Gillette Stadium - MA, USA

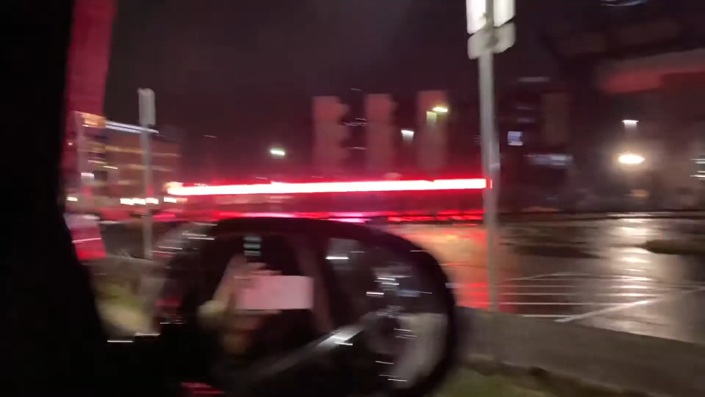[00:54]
Ah, não. Vem do Flamengo. Tá vendo? Vem do Flamengo. Vem do Flamengo. Vem do Flamengo. Vai reto.
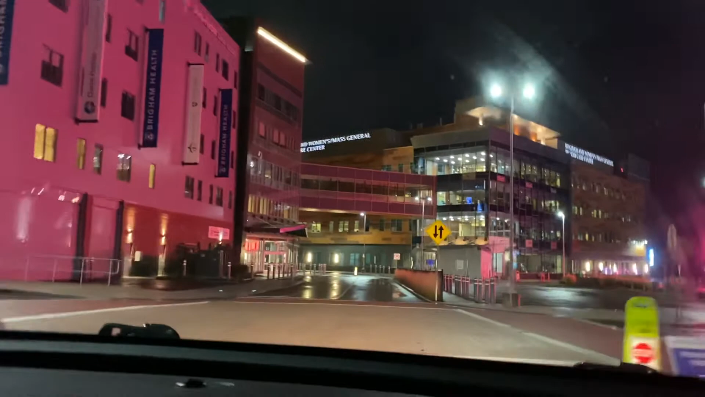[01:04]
Tem que fazer o contorno lá por lá.
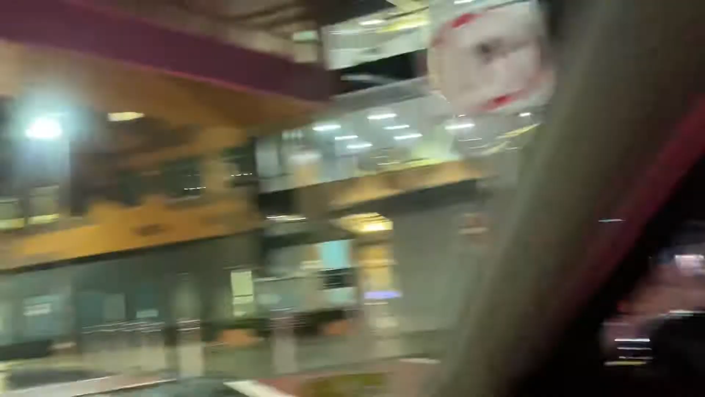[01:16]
Vem do Flamengo.
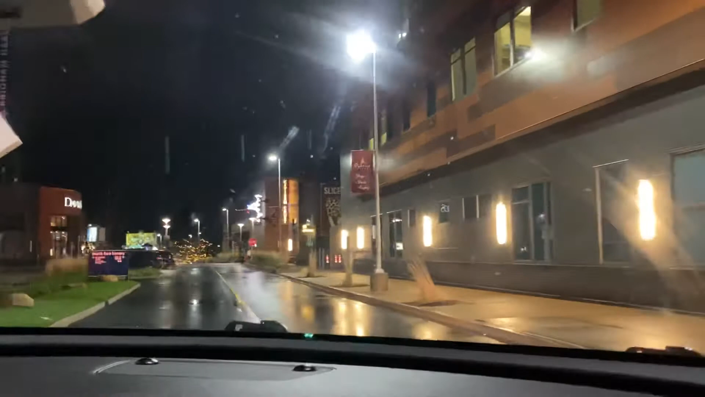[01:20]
Nem chegamos, né? A mole já tá emocionada.
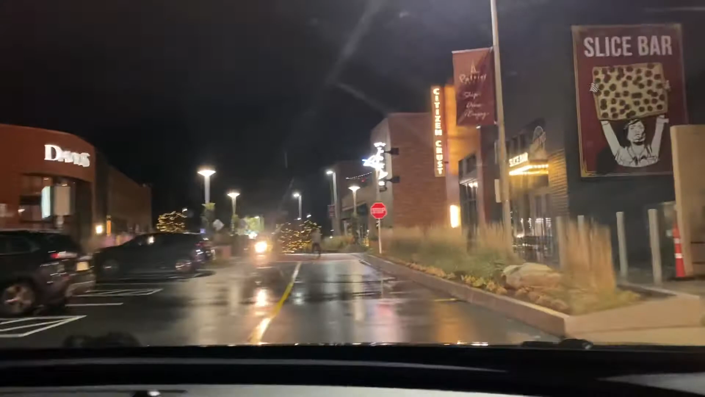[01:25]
Ai, olha ali, já tem loucinhas de Natal aqui nas árvores, ó.
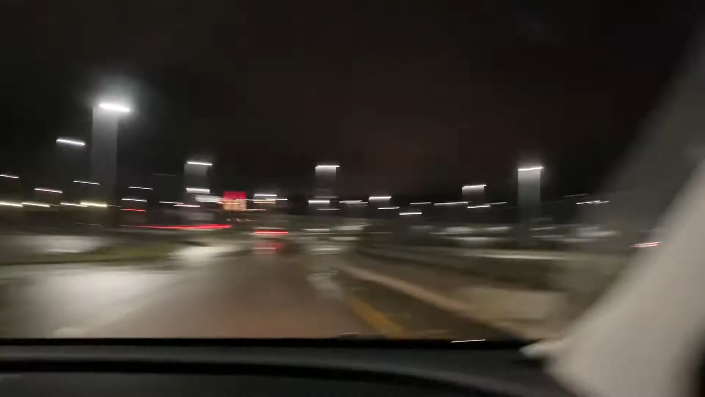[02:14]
Ó, foi nesse showcase que a gente veio aqui ano passado. Tá um ano, exatos um ano atrás. Pode ir pra lá, ó. Lá, ó, tá vendo onde tá piscando lá? É ali, lá que tá cheio de gente, né? É, eles tão tentando entrar pra cá. É.